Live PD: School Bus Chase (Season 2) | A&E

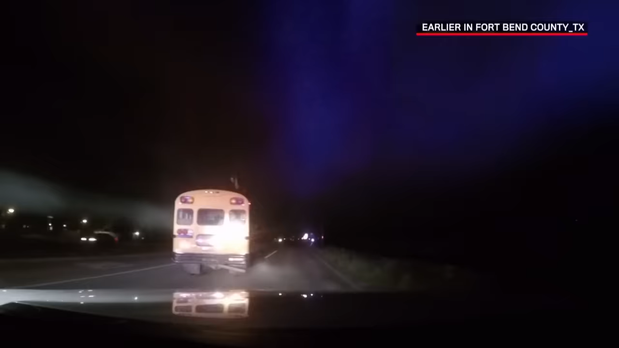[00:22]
Bus is all over the runway. Continue the pursuit. The bus is refusing to stop, driving with no lights on. It looks to be like he's a young, white male, possibly 16 years old.
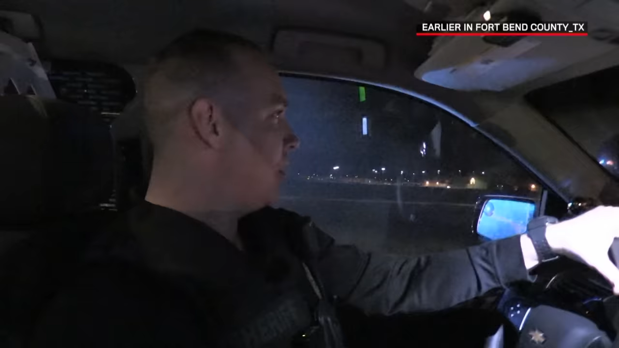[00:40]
And now myself and other deputies are in pursuit of him.
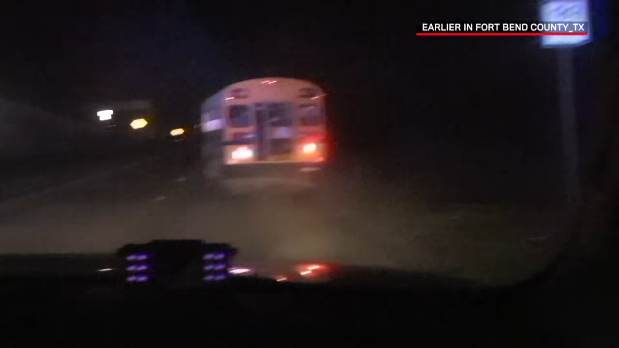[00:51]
I don't know, man. He's violently forming. He's trying to cut the G9 unit off of his bus.